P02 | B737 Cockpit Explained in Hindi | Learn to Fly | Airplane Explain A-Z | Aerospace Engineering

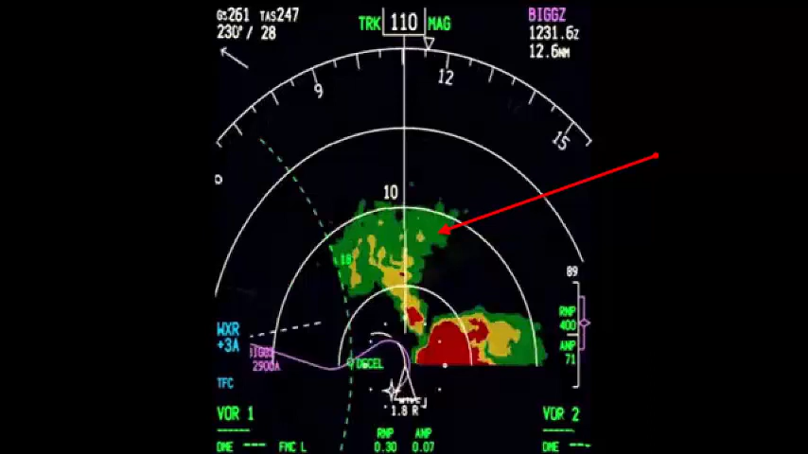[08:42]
होता है इस display में pilot को next wave point का distance, wind की direction और speed के साथ साथ अलग-अलग airports की location भी